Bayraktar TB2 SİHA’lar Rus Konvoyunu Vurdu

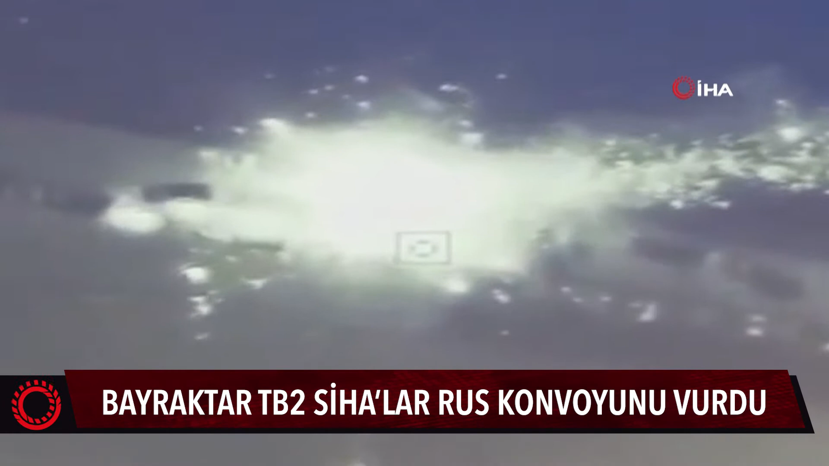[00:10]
Ukrayna Savunma Bakanlığı, Bayraktar, Sihalar'ın Rus konvoyunu imha ettiğinin görüntülerini paylaşarak, Bayraktar, TB2, Sihalar, Herson bölgesinde Rus konvoyunu vurdu ifadelerini kullandı. Herson'un ardından Jütomür bölgesindeki Malin şehrinde konuşlanan Rus askeri birlikleri de Bayraktar, TB2, Sihalar'la etkisiz hale getirildi.